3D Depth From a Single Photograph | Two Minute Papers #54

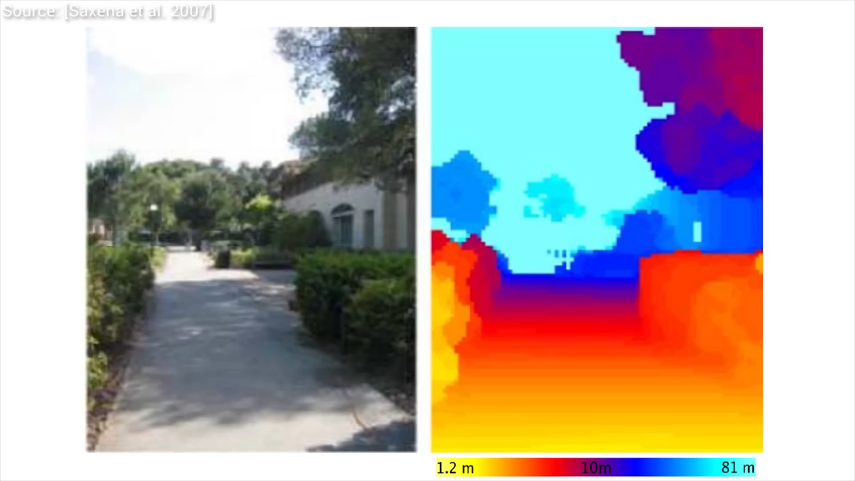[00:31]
This is what we are trying to approximate. This means that we collect a lot of indoor and outdoor images with their true depth information and we try to learn the correspondence, how they relate to each other. Sidewalks, forests, buildings, you name it.
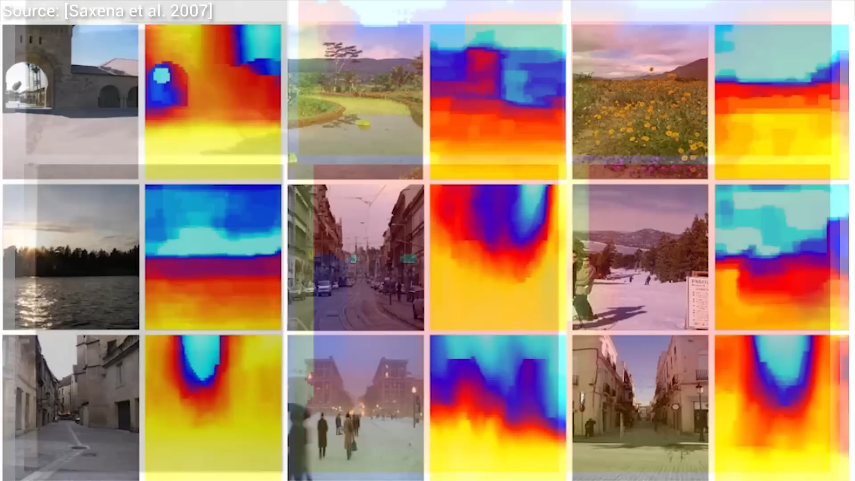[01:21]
And here's a bunch of results for images downloaded from the internet. It probably does at least as good as a human would. Spectacular. This sounds like a sensorial problem for humans, and a perilous journey for computers to say the least. What is quite remarkable is that these relations can be learned by a computer algorithm.